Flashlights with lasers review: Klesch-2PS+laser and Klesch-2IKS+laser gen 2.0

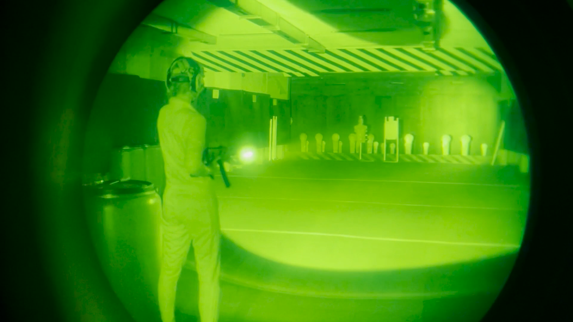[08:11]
only laser. I adjust the brightness of laser.
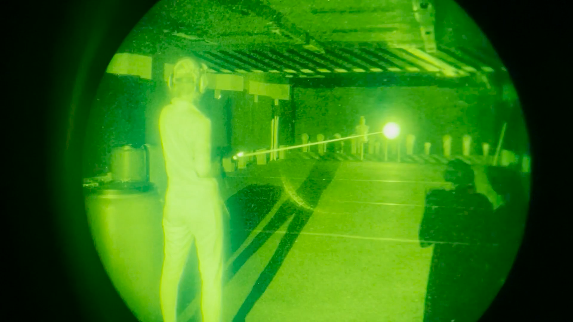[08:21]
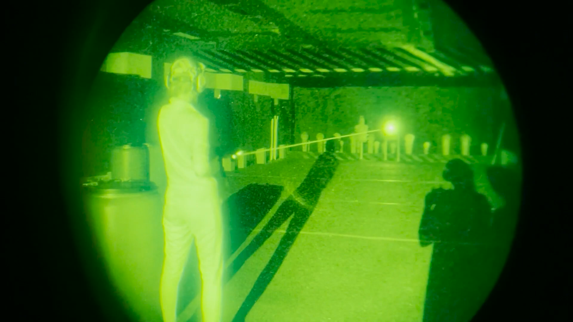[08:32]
I turn the laser on in pulsation mode.
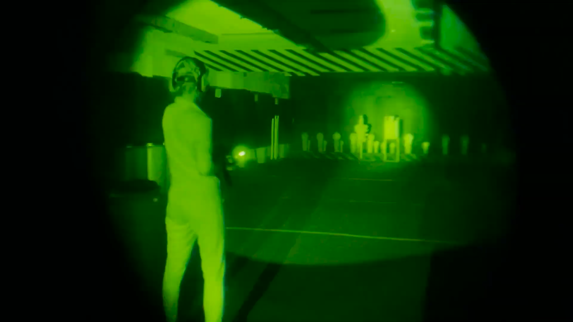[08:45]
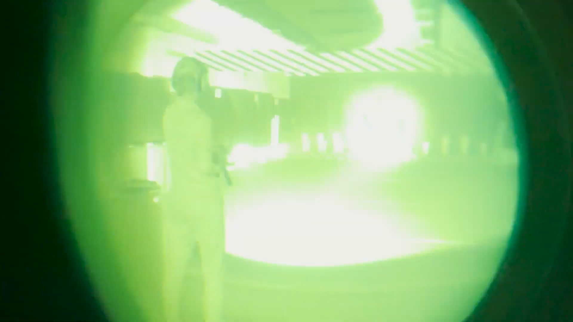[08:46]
I turn the flashlight on in stroboscope mode.